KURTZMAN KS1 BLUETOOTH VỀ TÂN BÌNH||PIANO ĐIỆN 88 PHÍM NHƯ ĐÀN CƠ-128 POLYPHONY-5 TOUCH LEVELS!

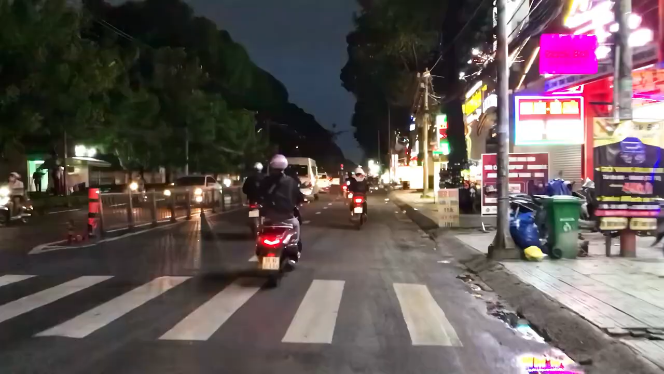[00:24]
hàng loạt ánh đèn neon rực rỡ từ các cửa hàng Biển hiệu quảng cáo và đèn đường chiếu sáng lung linh Giờ mình đang vào hẻm để đến nhà khách Hên quá các bạn ơi,